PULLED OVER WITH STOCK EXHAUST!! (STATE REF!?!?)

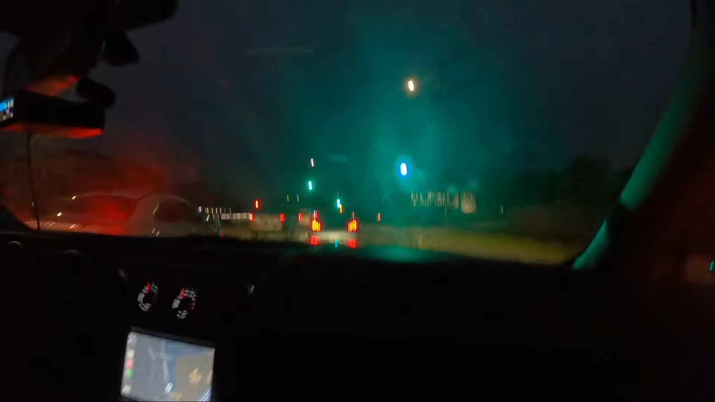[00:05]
Well, we're getting pulled over. I'm not sure exactly what we did.